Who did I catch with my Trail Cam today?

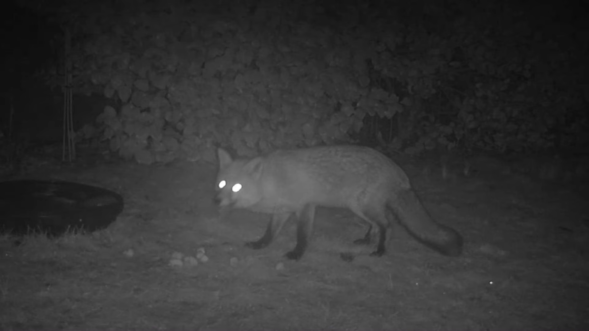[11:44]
And then the last video is of Mr Fox eating an apple on the lawn. It was just an old apple that had gone over and I cut it up and put it out there for him.
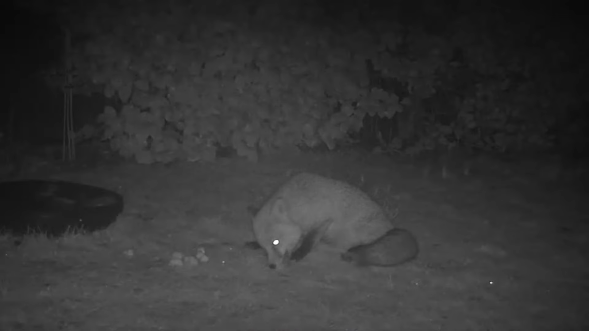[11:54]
He certainly seems to love apples. I hope you've enjoyed seeing some of the wildlife that comes into my garden. I hope some of you will be able to take part in the Garden Bird Watch next weekend. It's a big citizen science project and I think it's very helpful in telling us what's happening to the birds in our gardens. I have done a couple of videos before about birds and I'll put a link into those.